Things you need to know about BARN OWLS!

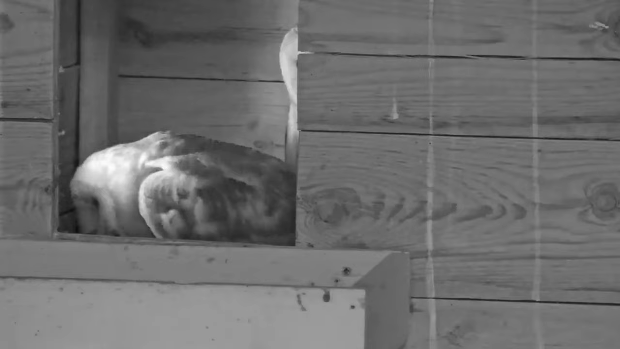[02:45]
Each pair chooses a nesting site, often a hollow tree, a shelf in a barn or ever increasingly a specially made owl nesting box.
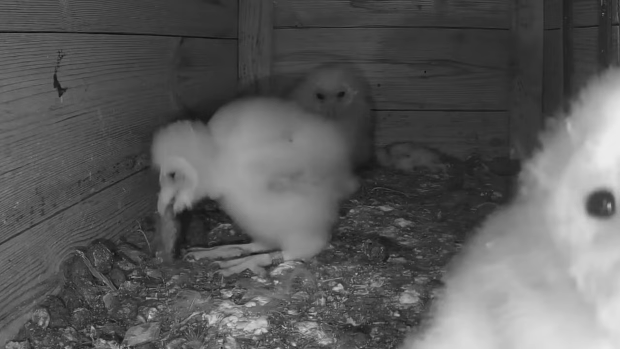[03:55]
At 8 to 9 weeks of age, the owlets look like slightly fluffier versions of their parents and will begin to venture away from the main nest in a process known as branching.